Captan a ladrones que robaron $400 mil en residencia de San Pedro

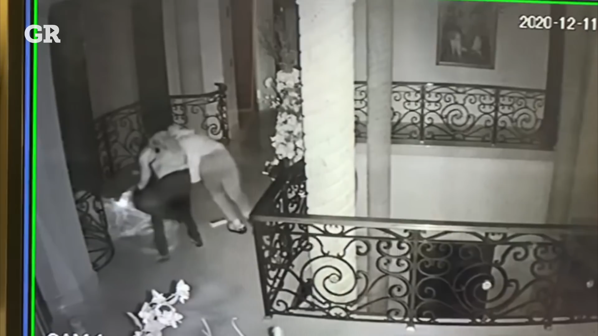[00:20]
mientras que otro grupo busca más pertenencias al interior.
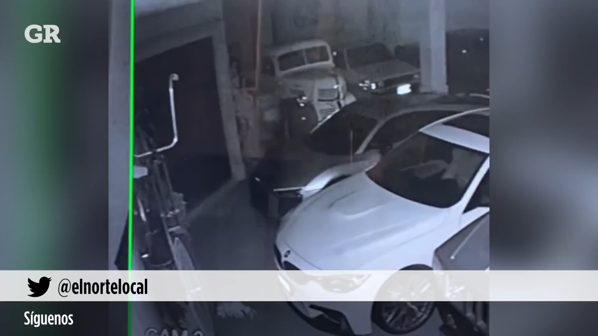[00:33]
pese a que el sector tiene caseta con guardia y plumas de control de acceso. Cuando estaban por consumar el robo de las cajas fuertes,
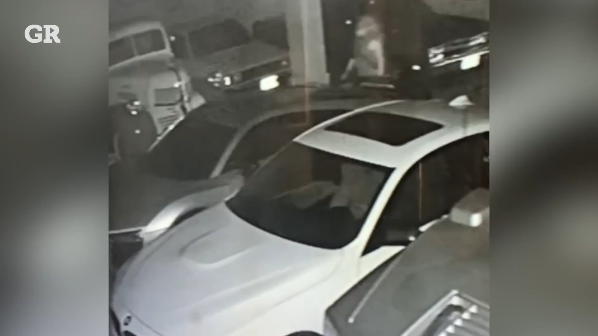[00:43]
uno de los afectados llegó a la residencia por lo que los delincuentes huyeron en la camioneta solamente con la joyería.